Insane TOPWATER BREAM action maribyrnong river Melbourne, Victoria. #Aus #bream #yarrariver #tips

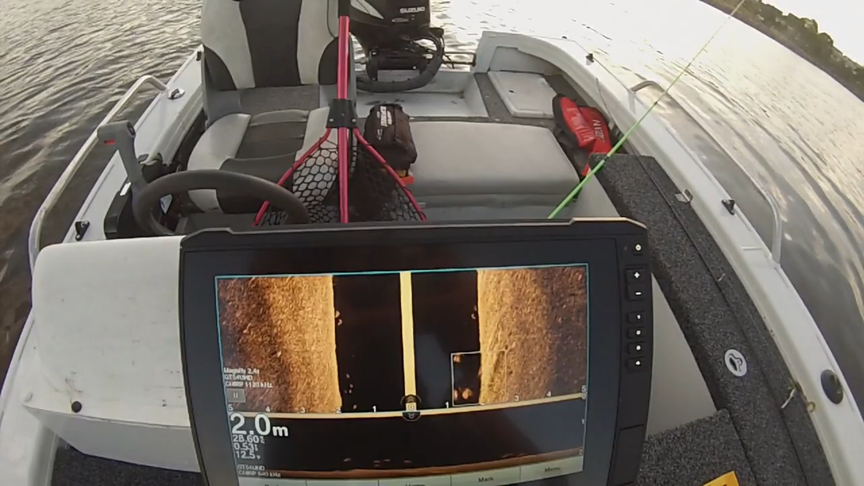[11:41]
On screen: depth 2.0 m
Marking a lot of fish through here. That bottom one's showing at least 7 fish.